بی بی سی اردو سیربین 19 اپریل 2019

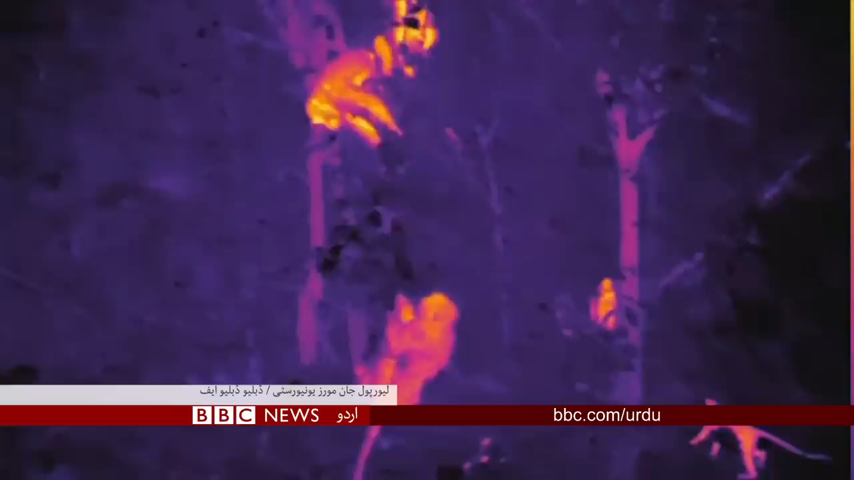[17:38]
ٹیکنالوجی کا سہارا لیا ہے سائنسدان ایسے ڈرونز استعمال کر
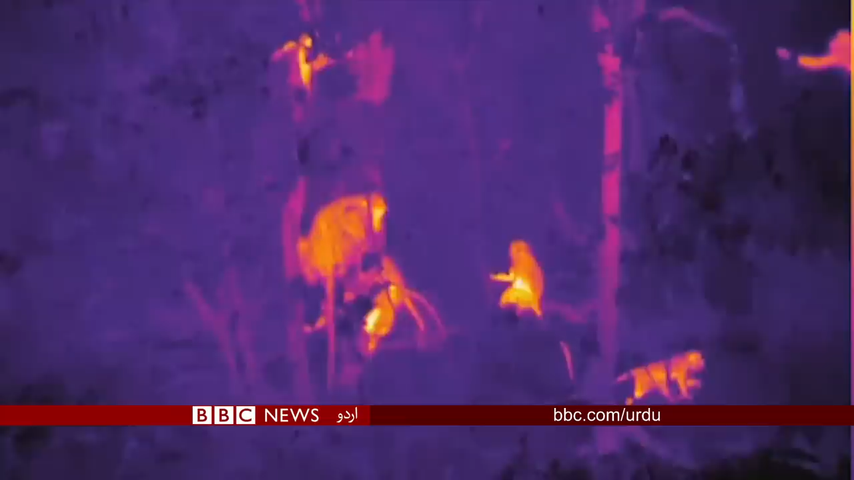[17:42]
رہی ہیں جن میں ایسے کیمرے لگے ہیں جو ان بندروں کے جسم سے نکلنے والی حرارت سے انہیں ٹھونڈ لیتے ہیں
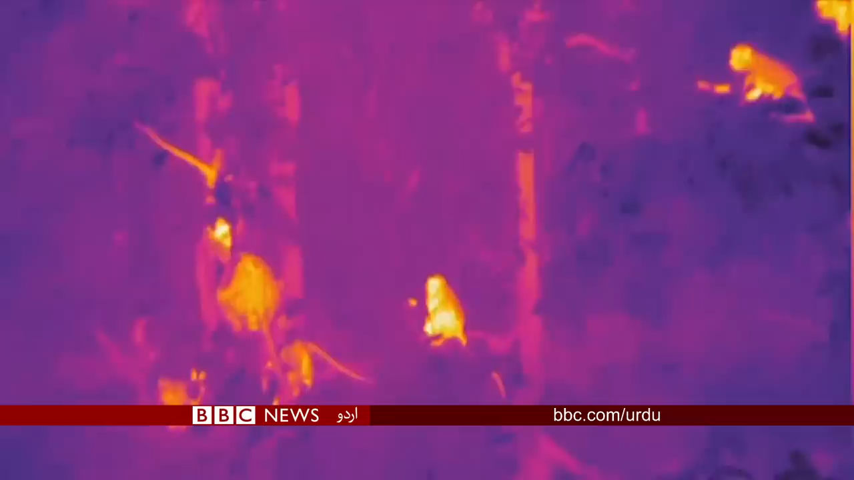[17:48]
سائنسدان ایسی ٹیکنیک پر بھی کام کر رہے ہیں جو ان بندروں کی مختلف اقسام کو ان کے منفرد حرارت سے پہچاننے میں مدد دے گی